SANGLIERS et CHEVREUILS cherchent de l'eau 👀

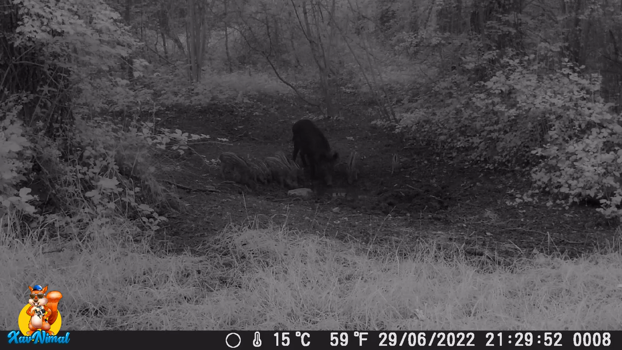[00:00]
elle n'est pas mignonne cette petite famille sanglier avec la maman sanglier et tous ses petits marcassins regardez ils sont pas mignons alors si vous aimez voir des sangliers des chevreuils et tout un tas d'animaux vous êtes au bon endroit mais
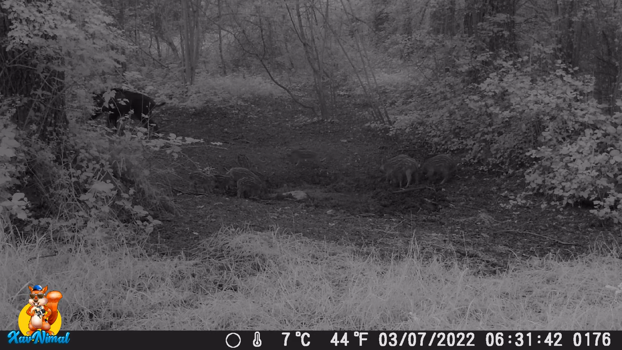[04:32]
forêt en fait on est on est juste à quelques mètres d'une route mais à cet endroit là en fait c'est isolé beaucoup de monde passe sans savoir qu'il y a ça regardez les marques à ça comme ils sont marrant